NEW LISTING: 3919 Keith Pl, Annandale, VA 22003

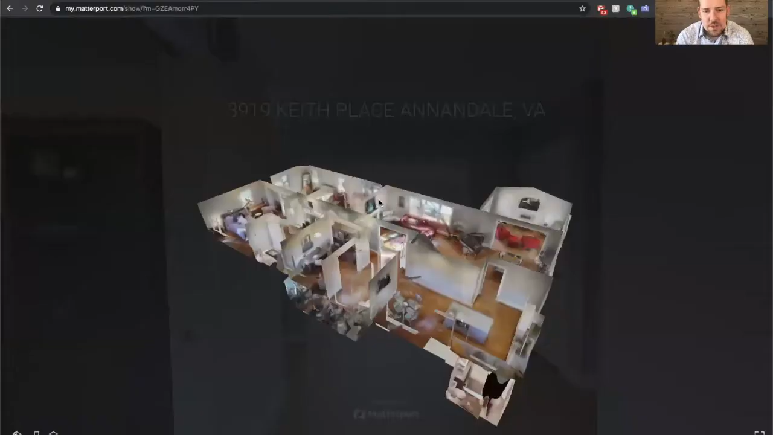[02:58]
So we use, since COVID started, we've been using this 3D Matterport technology to give us a 3D model of the house. Brings you right inside. And there's another link to it in our listing where you can actually put on virtual reality goggles and walk through the house yourself like that.
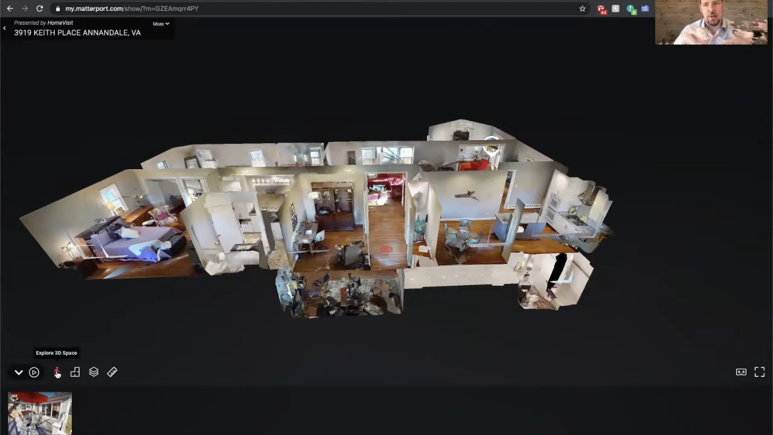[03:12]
But today I want to show you, you can see here's the dollhouse view. And there's the sunroom edition on the back. And before we dive in, I want to quickly explain some of the renovations the owner did inside the house. So first of all, like I mentioned, this sunroom edition off the back is new. And originally, the house had the primary bedroom located here with the preserved vintage bathroom was the primary bathroom.
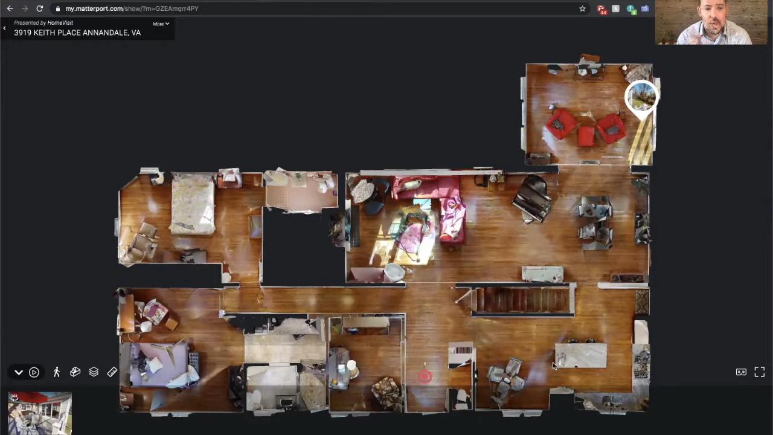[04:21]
As you can see, there's hardwood floors pretty much on the entire main level. They put in floor hardwoods where there wasn't any and refinished everything in 2018 as well. Let's go inside.
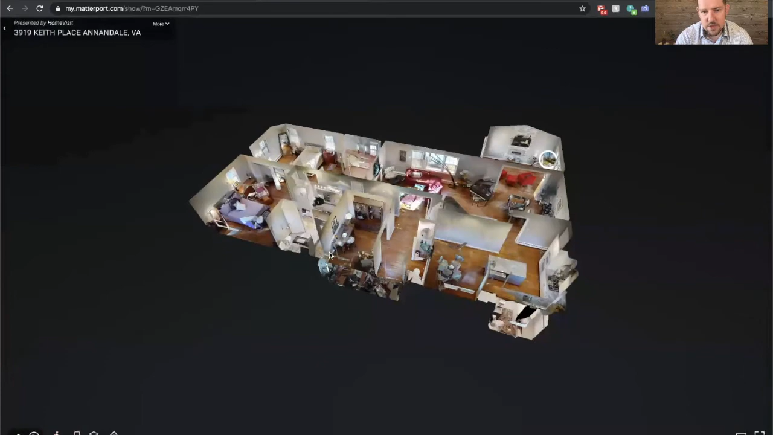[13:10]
Here's the floor plan. And I'm going to show you the lower level floor plan so you can see what that looks like. This entire space right here that's shadowed out is that 750 square foot storage room. And the shop is right over here.
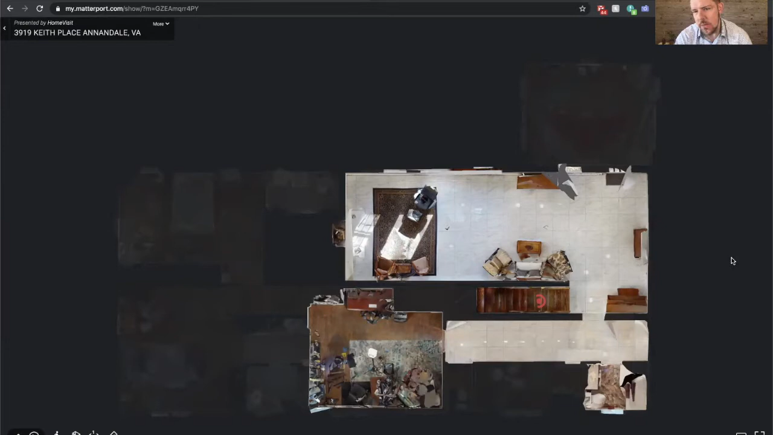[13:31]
Not in the 3D tour, but that's about 360 square feet, roughly. So I'll switch over, show you some more of these photos. So here's the craft room.